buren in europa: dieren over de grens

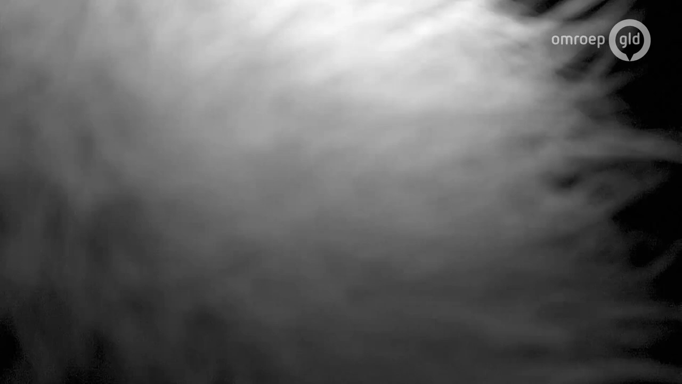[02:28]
Maar deze soort hoort hier eigenlijk niet thuis. De wasbeer komt oorspronkelijk uit Noord-Amerika en kan veel schade aanrichten.
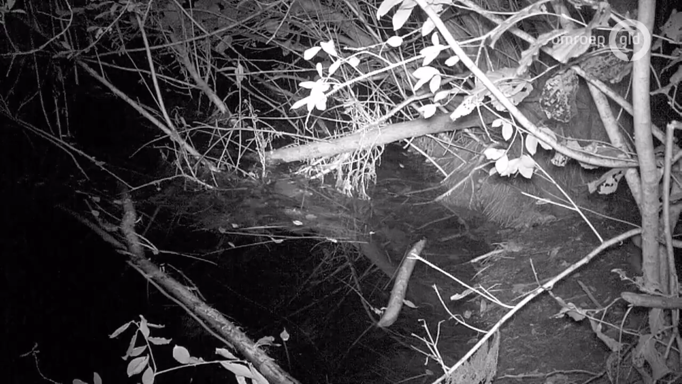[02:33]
Ja, eten hier allemaal dieren op wat niet de bedoeling is. En daarna slopen ze ook nog huizen. Dus dat is niet echt best.